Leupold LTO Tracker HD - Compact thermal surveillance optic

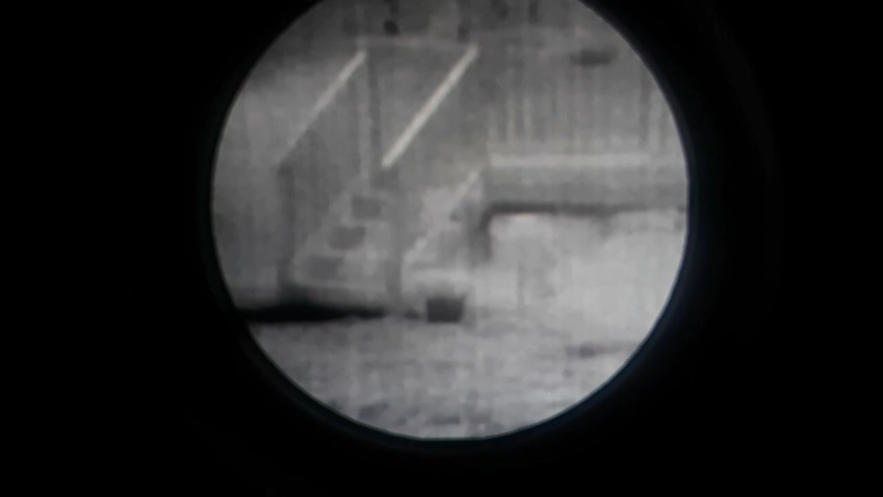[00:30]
you got the highlight white highlight black red
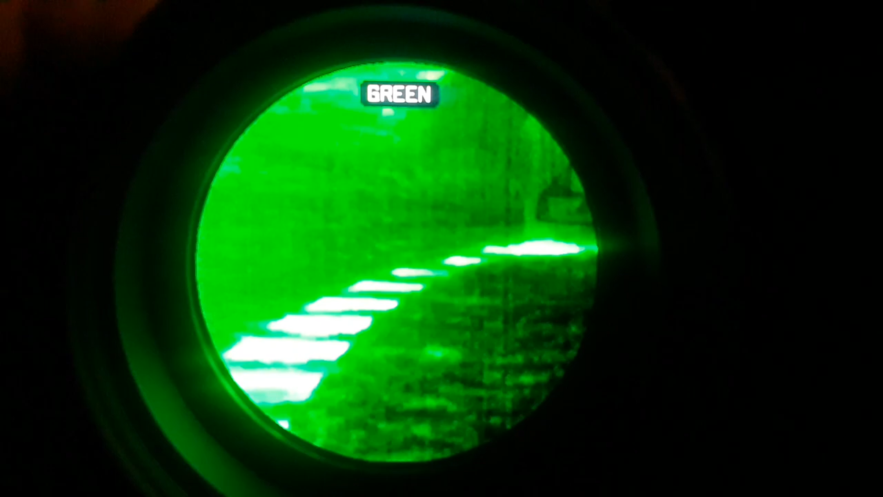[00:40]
green then you have the predator style
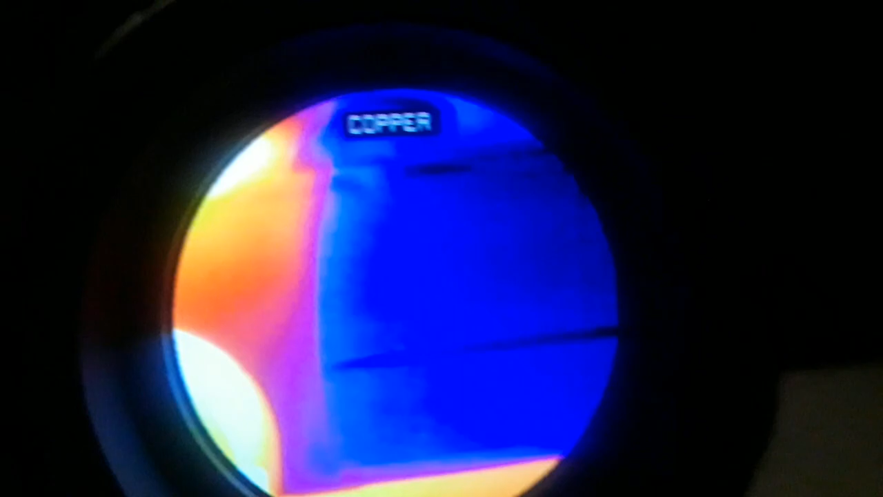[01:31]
the engine you could see the the hood is warm got white hot black hot
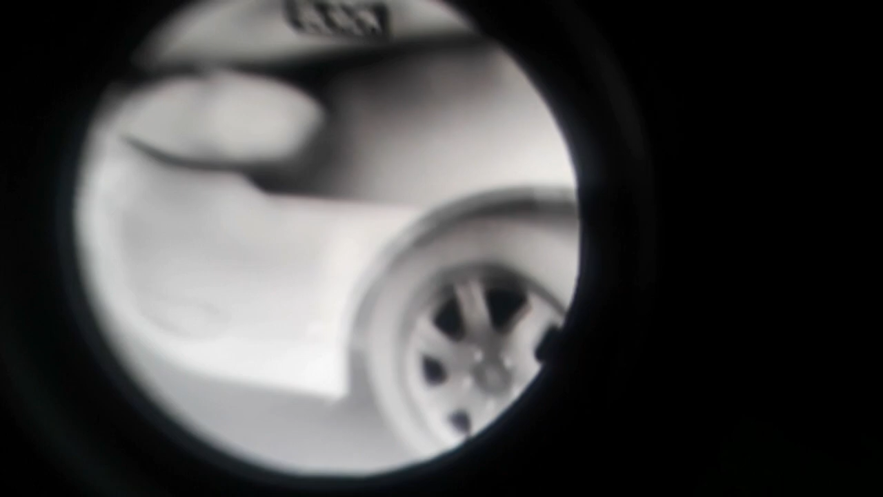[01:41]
highlight white highlight black red green
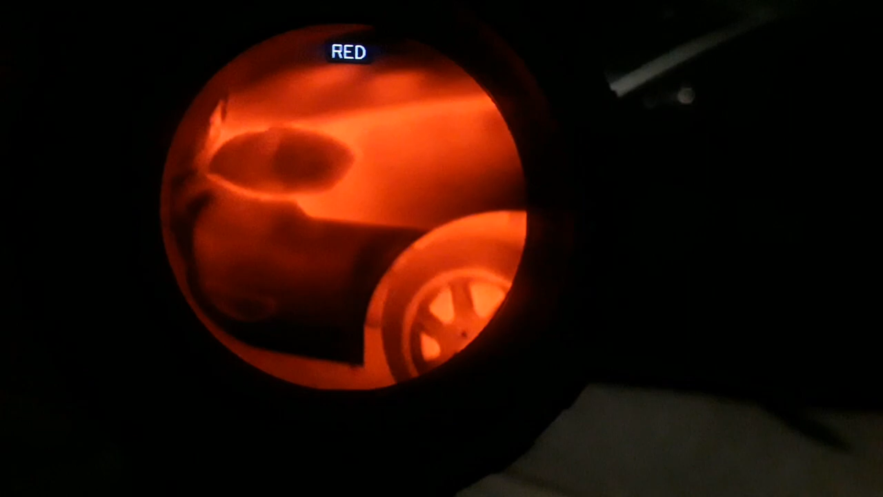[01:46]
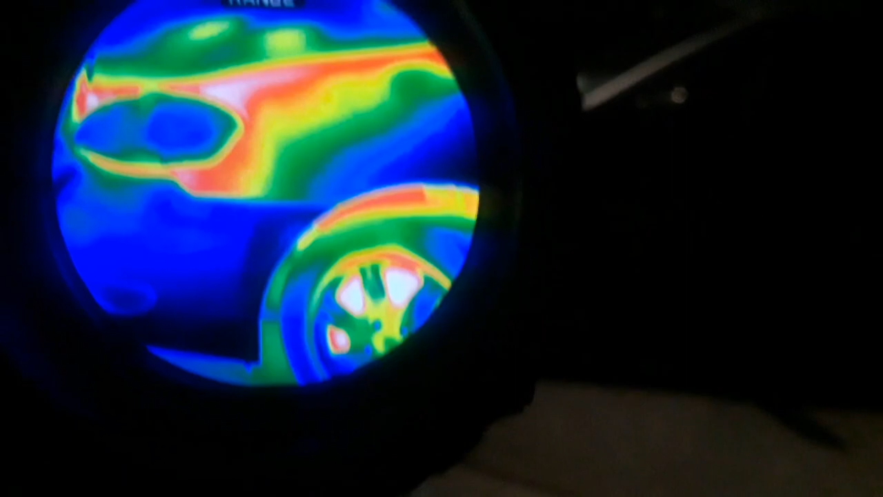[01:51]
predator and copper again so it's pretty
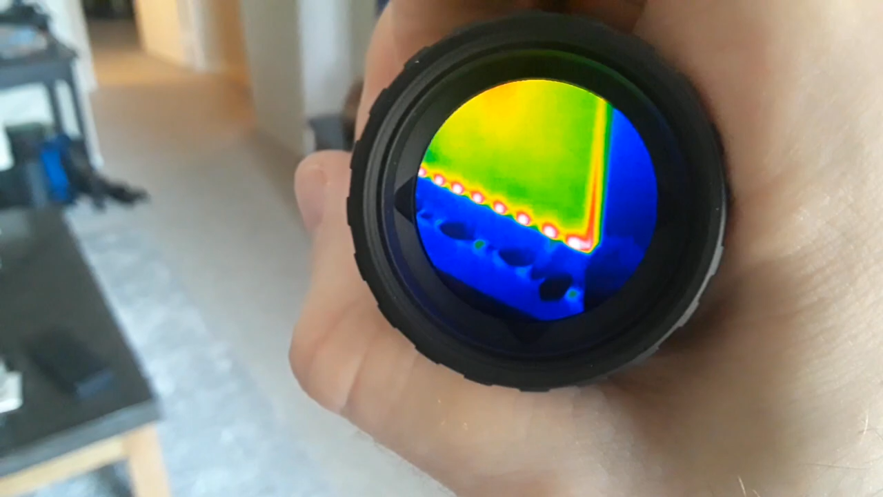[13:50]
then you have the predator color the blues are cooler and the yellows and reds are warmer copper the pinks and and purples
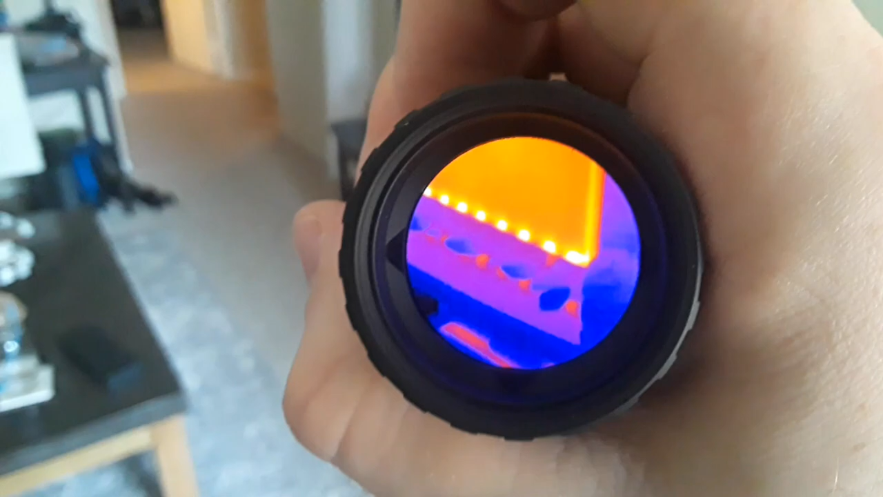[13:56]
are cooler and the yellows and oranges are warm then you have white again you can also change
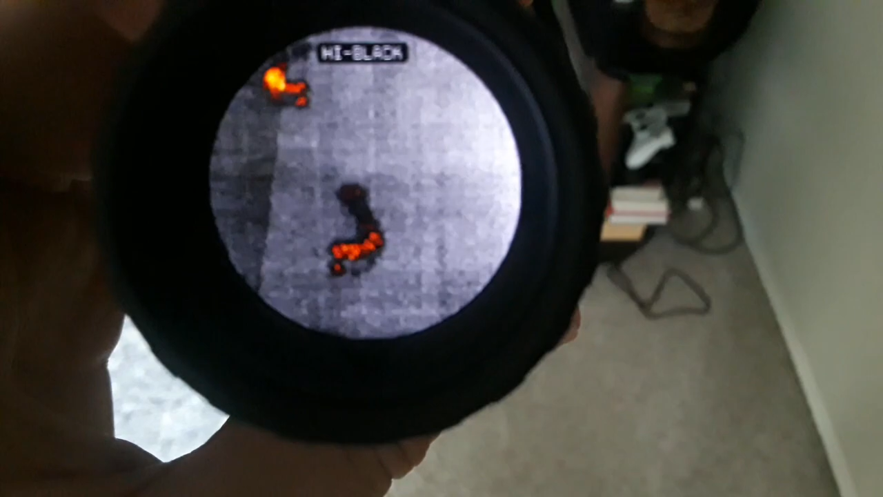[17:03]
see my footprints looks like uh there and that's where I was standing you could see the footprints there and they're
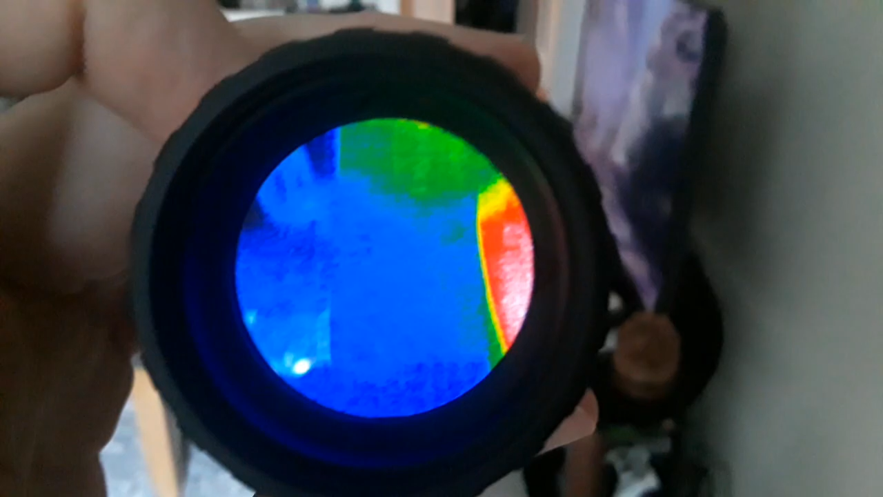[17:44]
I wasn't even standing near that long and as you could see you know you can still see my footprints too they're starting to disappear though but
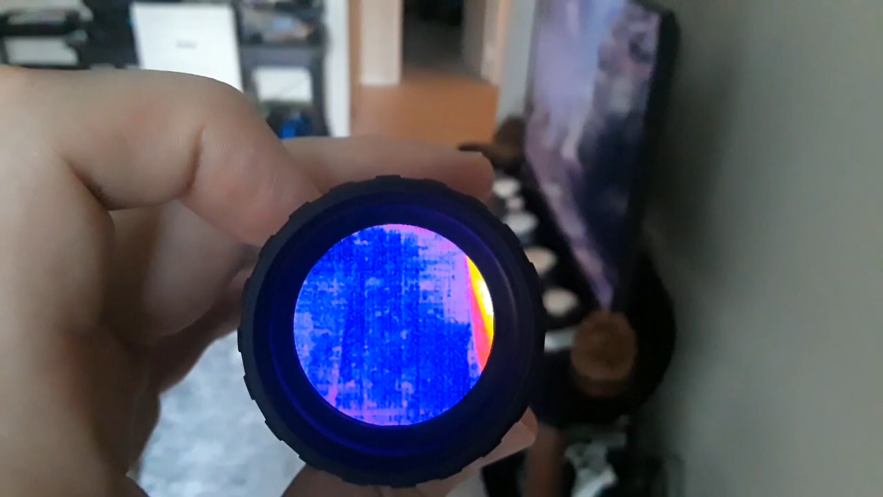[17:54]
see if it seems to be better on white yeah my footprints are still still barely showing up
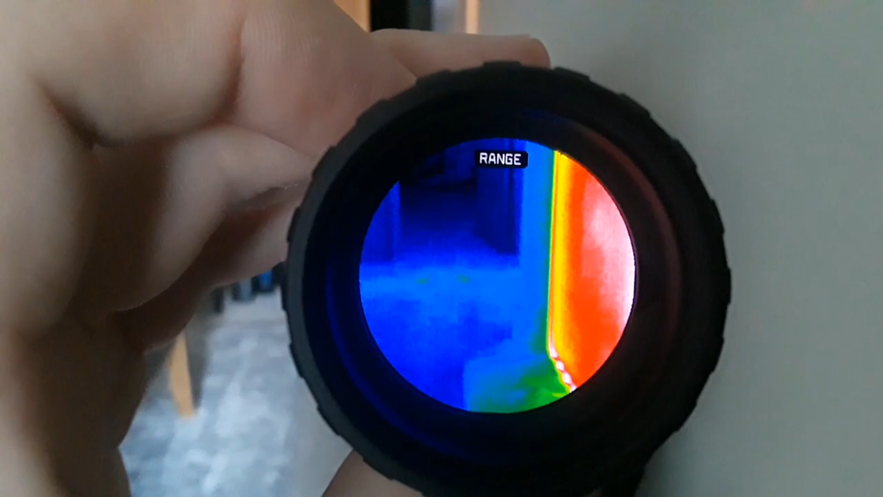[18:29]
which is predator copper and white so it's
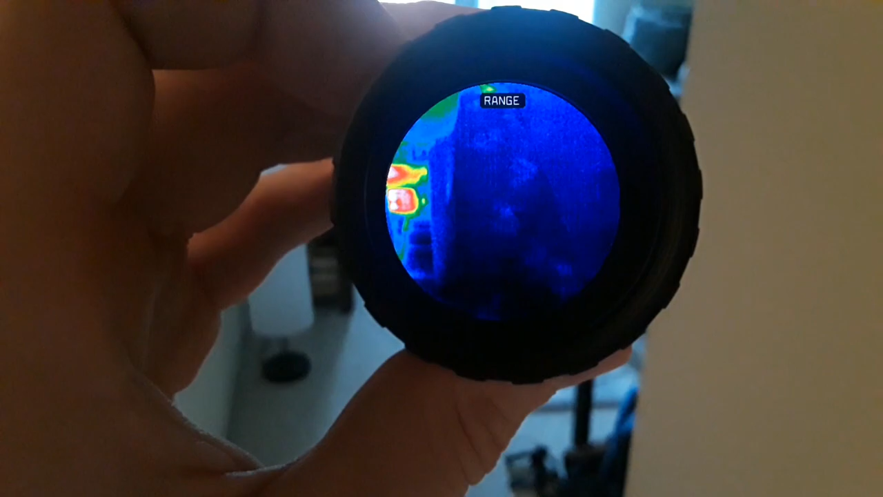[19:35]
that's where I was standing when I was filming so it's definitely a powerful tool
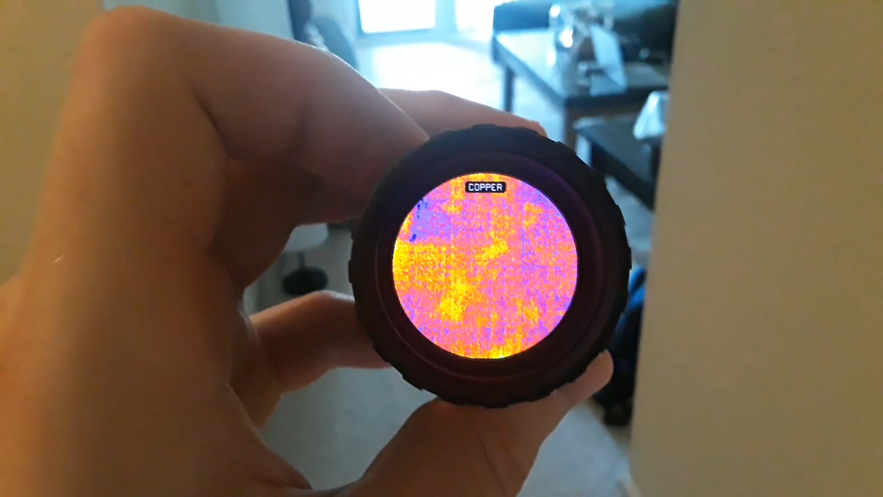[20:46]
if it's going to work as well with I want to see if